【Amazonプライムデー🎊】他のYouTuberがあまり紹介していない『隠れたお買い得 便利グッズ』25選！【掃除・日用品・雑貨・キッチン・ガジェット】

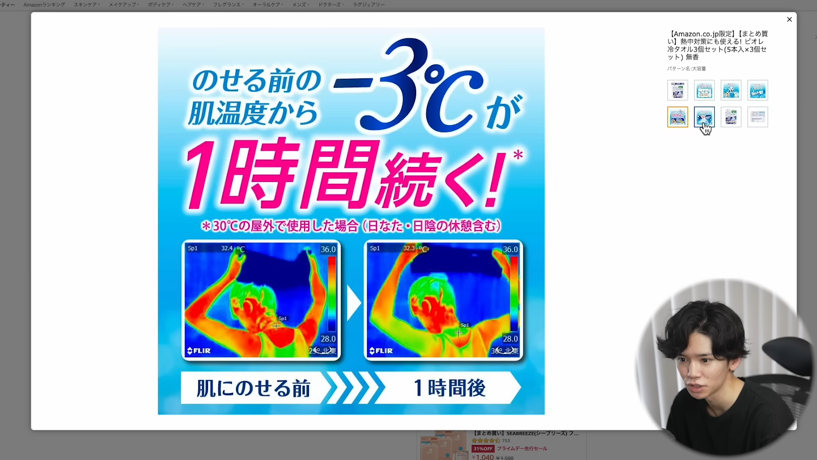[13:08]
一応日向でね、30度ぐらいの屋外で使用した時に、1時間ぐらいね、ひんやり続くっていうね、効果が謳われてますので、それ本当だったとしたら結構ね、いいなと思いますね。